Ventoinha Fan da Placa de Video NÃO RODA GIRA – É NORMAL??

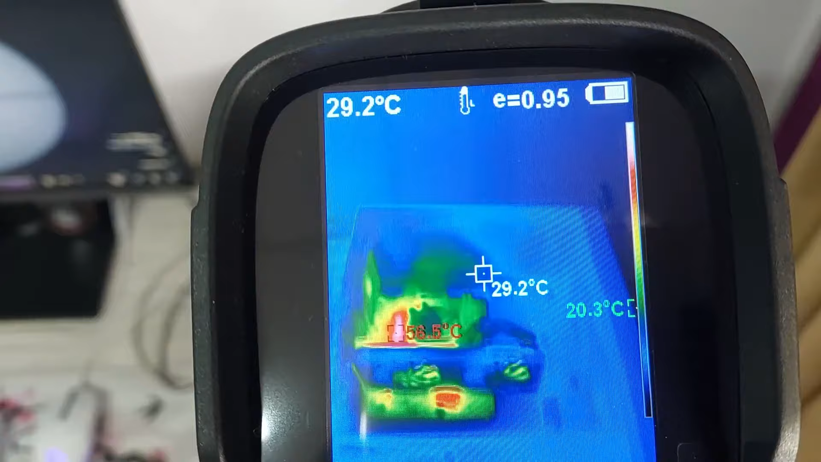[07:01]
On screen: spot 29.2°C
como inicialmente a gente pode ver Onde mais esquenta É do lado do processador Embaixo da placa de vídeo Eu não
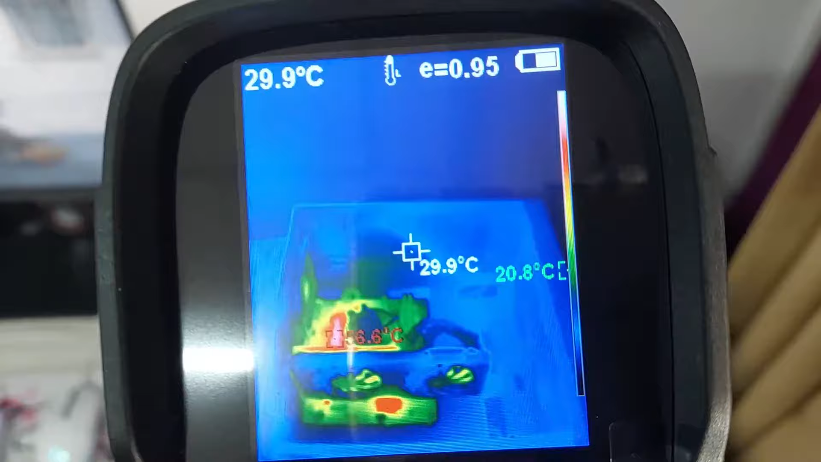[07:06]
On screen: spot 29.9°C
sei o que que é exatamente Lá na placa mãe E quando bate mais ou menos 60 graus Celsius
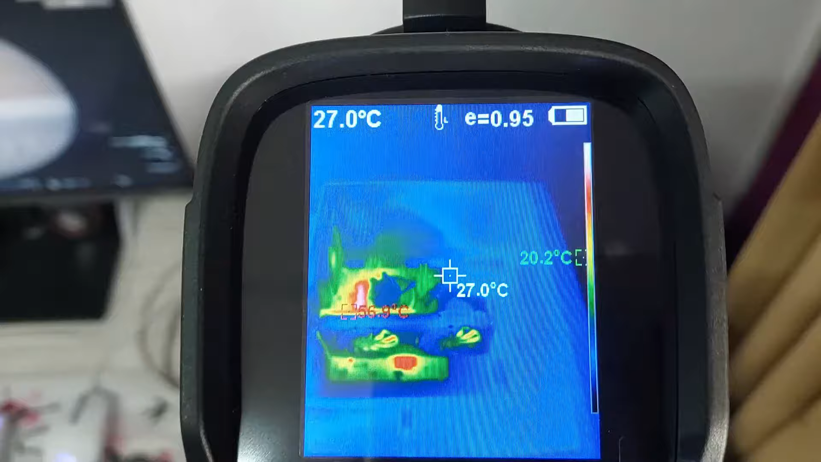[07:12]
On screen: spot 27.0°C
Lá na placa de vídeo As fãs começam As fãs ligam E vocês podem ver Aí ó Acabou de ligar
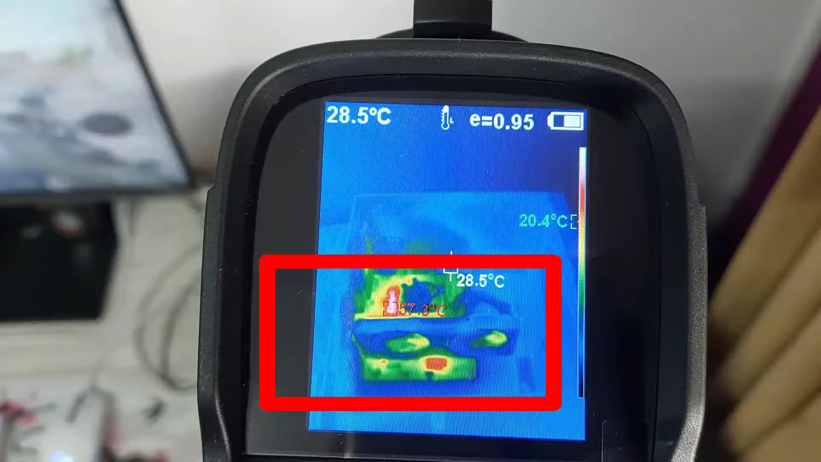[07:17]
On screen: spot 28.5°C
E ficam ligadas lá Ficam ligadas até Ela restaurar A
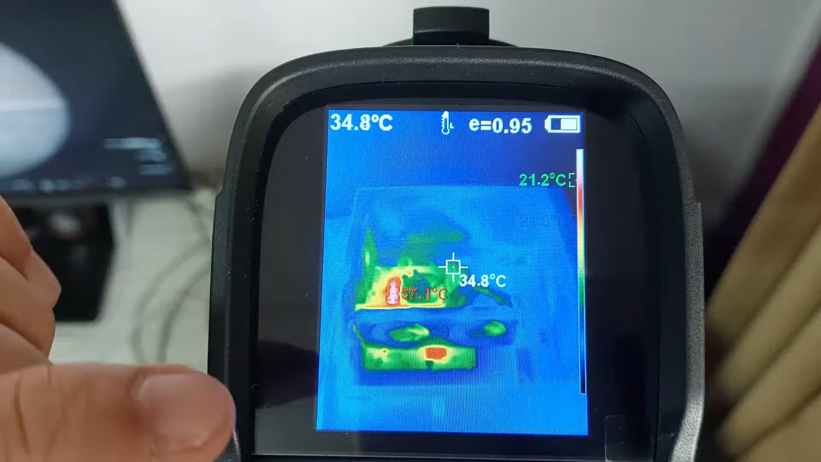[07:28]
On screen: spot 34.8°C
Vamos esperar um pouquinho Que elas vão desligar Vocês vão
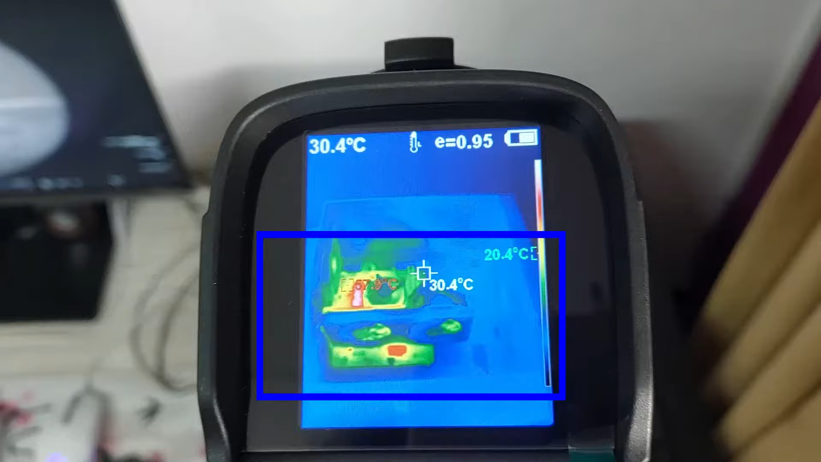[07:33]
On screen: spot 30.4°C
ver Ó Desligou As fãs desligaram Então é assim
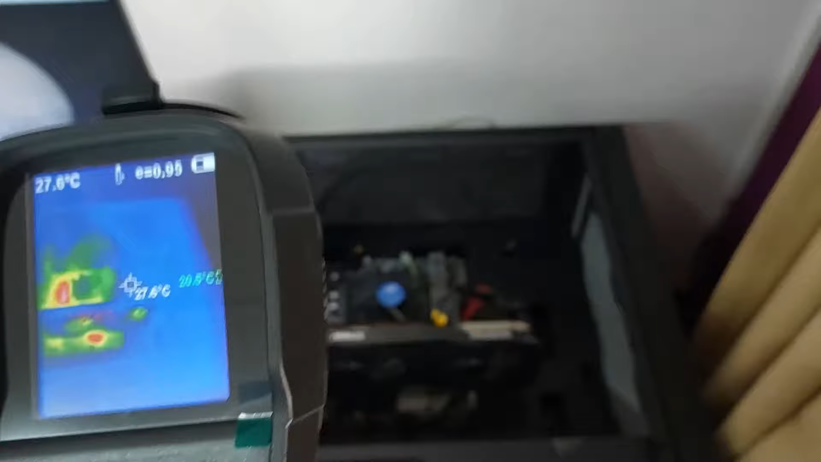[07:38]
que funciona Quando chega A 60 graus Celsius Mais ou menos As fãs ligam E quando volta Retorna a temperatura normal Mais ou menos Entre